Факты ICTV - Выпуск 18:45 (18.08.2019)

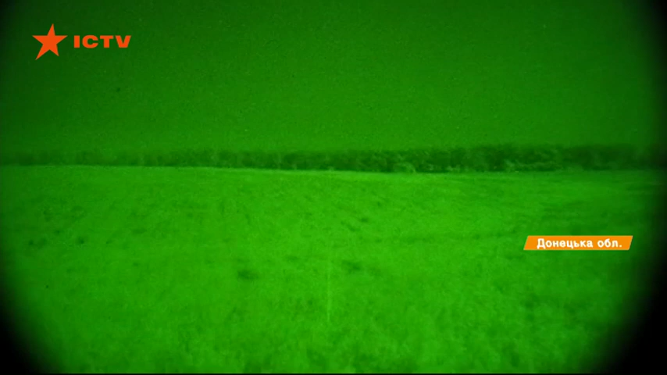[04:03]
Ось так виглядає перемир'я під Павлополем. Зазвичай його добре чути після десятої вечора. Почали спочатку з стрілкового.